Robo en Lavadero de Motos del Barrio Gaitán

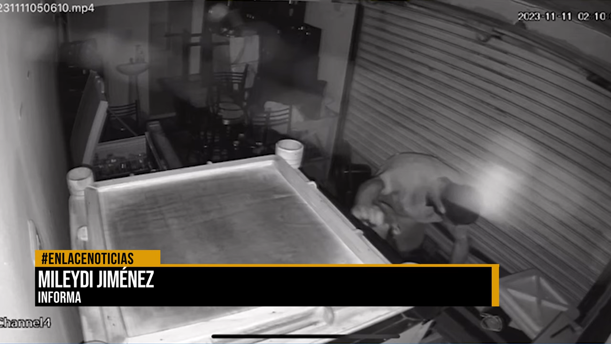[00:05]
que se presentan por parte de los habitantes en condición de calle. Al parecer, no hay quien regule esta problemática en el distrito.
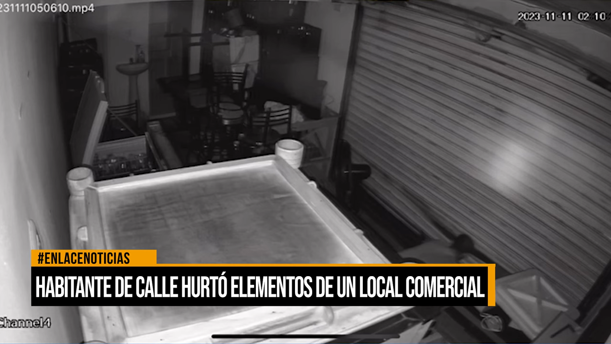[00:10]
En esta oportunidad, desafortunadamente, un habitante de calle ingresó a un establecimiento comercial ubicado en el barrio Gaitán.
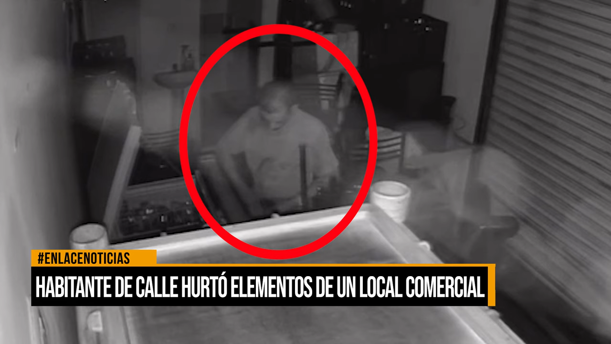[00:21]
Según se observa en el video de cámara de seguridad y lo manifestado por su propietario, el sujeto se tomó algunas bebidas de una nevera y con total calma procedió a verificar los objetos que se podía llevar del lugar. Varios electrodomésticos y dinero en efectivo fueron hurtados por este sujeto que permaneció más de cuatro minutos al interior del establecimiento realizando el hurto y nadie se percató de lo que sucedía. Para poner un denuncio a este señor que nos robó el día domingo en hora de la madrugada,